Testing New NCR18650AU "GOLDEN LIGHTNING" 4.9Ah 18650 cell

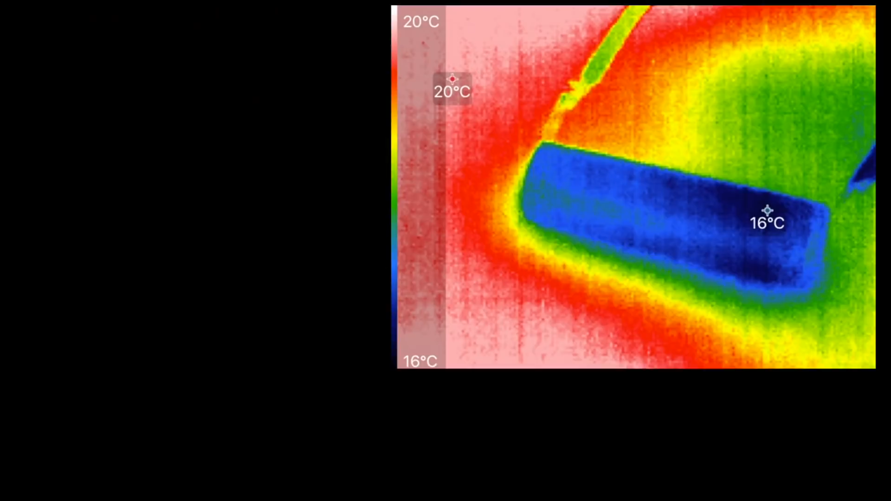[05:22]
On screen: scale top 20°C, scale bottom 16°C
All right, now it's only been a few minutes, but we're already down to about 16 C from a starting temperature of about 20 C. So we're already seeing the temperature dropping in the cell during the discharge.
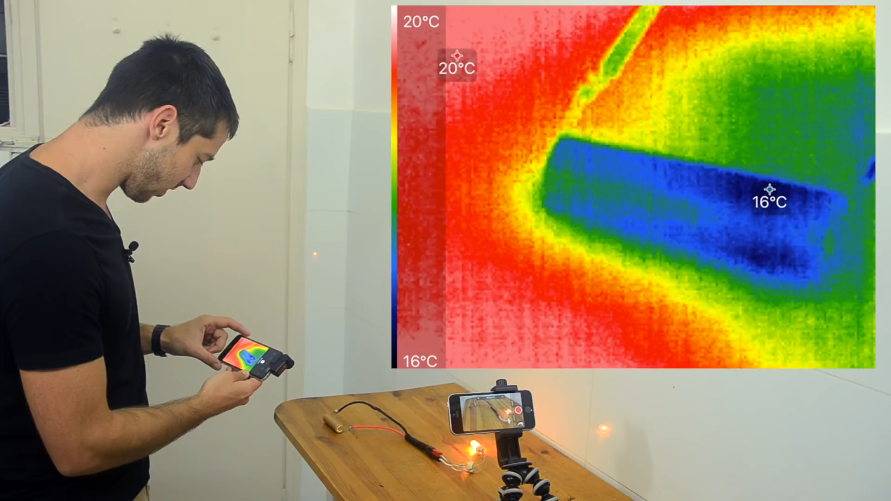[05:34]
On screen: scale top 20°C, scale bottom 16°C
That is crazy. Let's go back and check the bulb. Oh yeah, the bulb's at 260 C.
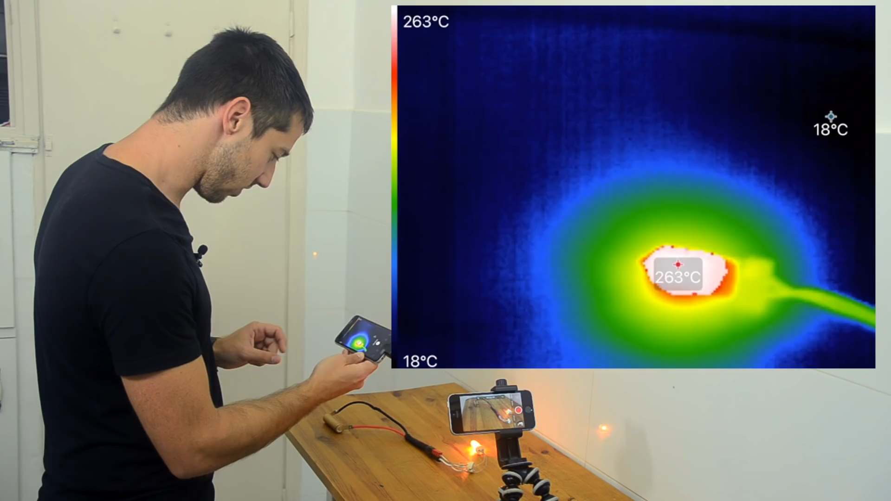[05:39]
On screen: scale top 263°C, scale bottom 18°C
All right, so we're definitely getting a good discharge here.
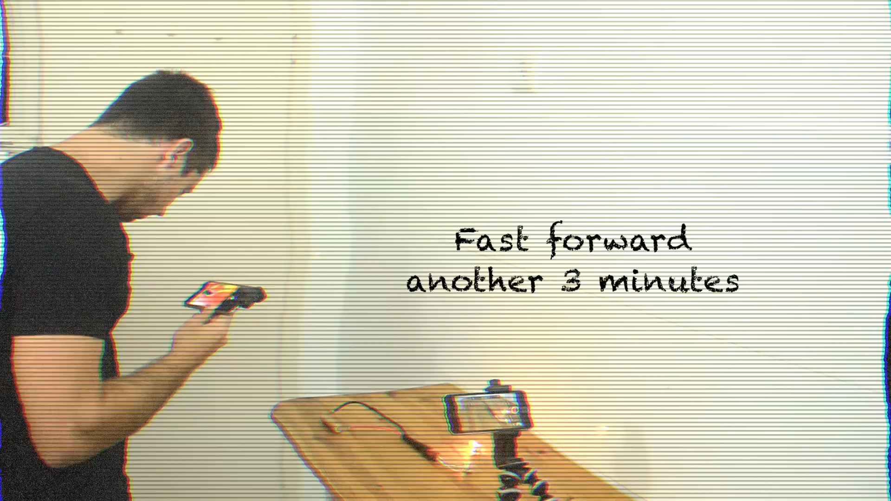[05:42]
Wow, and our cell is getting even colder. It's down to 13 C now.
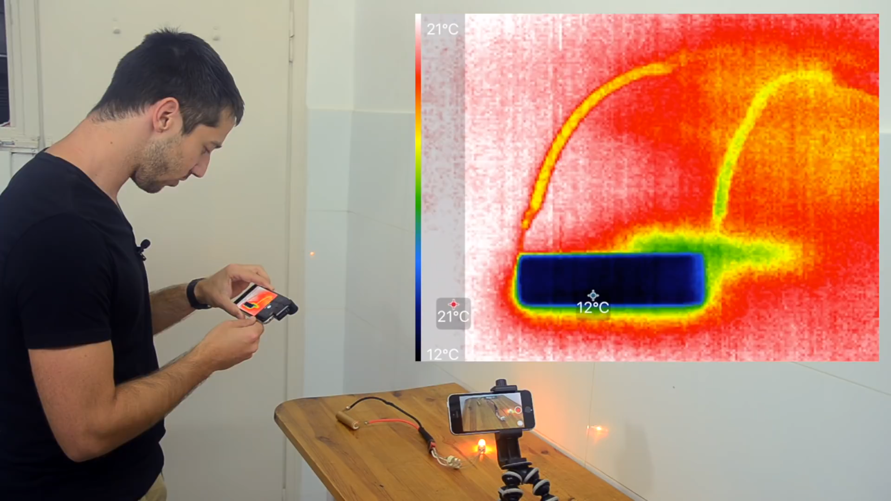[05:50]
On screen: spot 12°C, scale top 21°C, scale bottom 12°C
It's about 21 C in the room. Man, that's just amazing. That's unbelievable. Look at that. That is so cool.
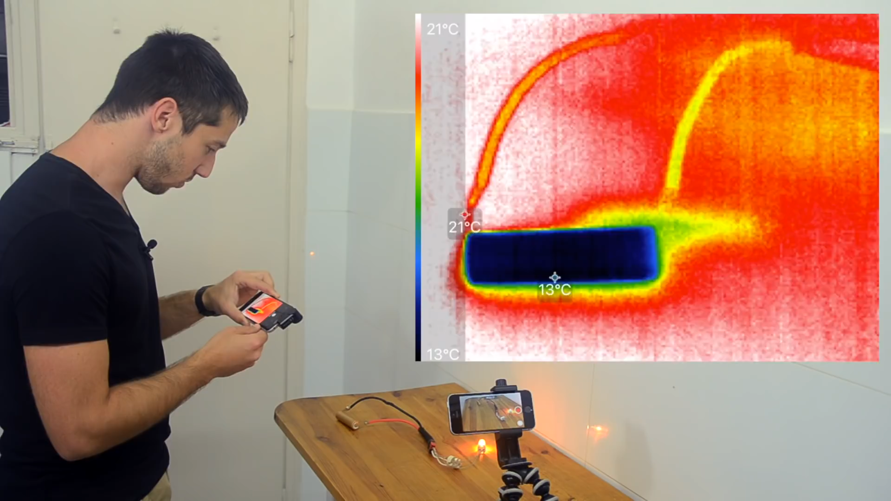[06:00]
On screen: scale top 21°C, scale bottom 13°C
Wow, it's gotten down to 10 C or 11 C. That is crazy.